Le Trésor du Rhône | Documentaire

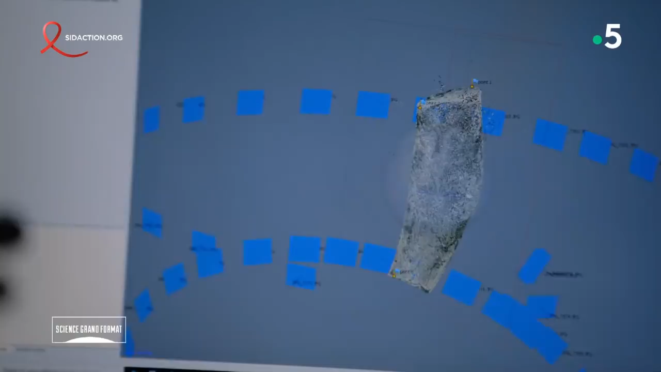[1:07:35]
» « Tu vois, en bleu, là, c'est toutes les photos que j'ai prises. » « Là, ensuite, on va créer un nuage de points beaucoup plus dense.